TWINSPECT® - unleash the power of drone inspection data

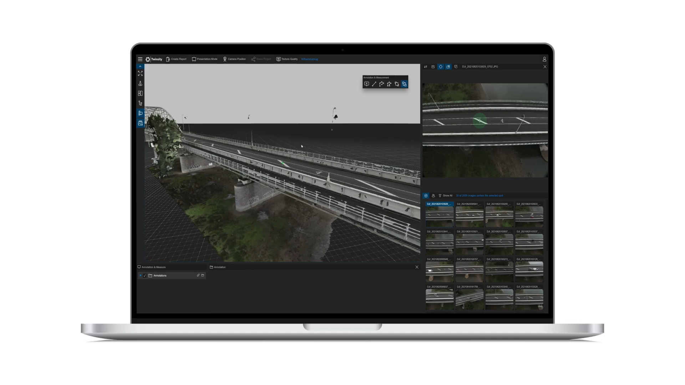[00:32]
At TwinCity, we are revolutionizing the way drone inspection
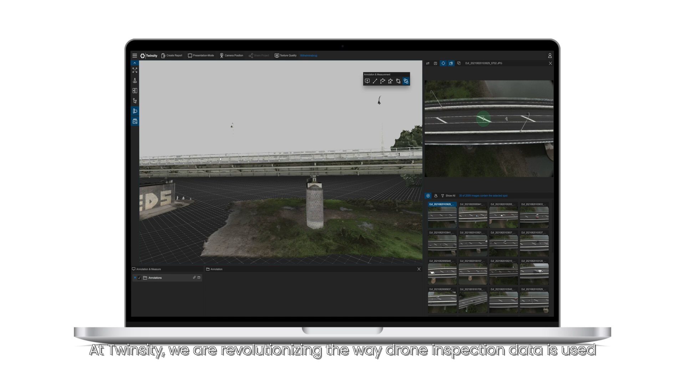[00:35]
data is used across teams to deliver high